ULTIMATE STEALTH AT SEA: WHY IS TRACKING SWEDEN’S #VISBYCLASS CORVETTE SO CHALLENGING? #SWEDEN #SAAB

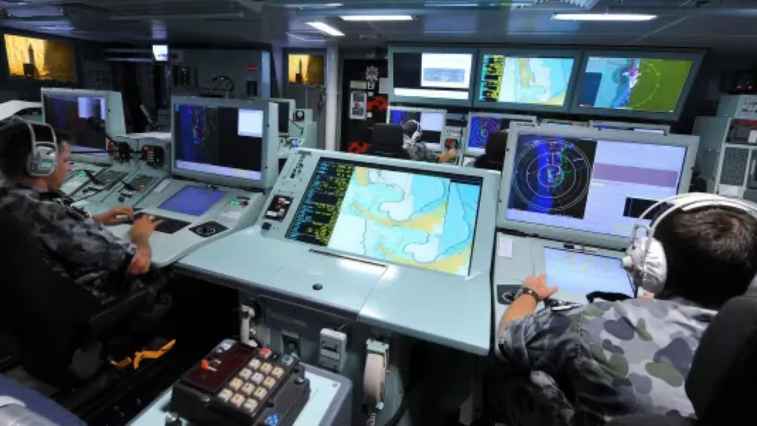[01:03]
Designed to cope with heavy workloads and multiple tasks, SOB's 9LV combat management system, CMS, delivers the means you need to carry out missions successfully and to completion.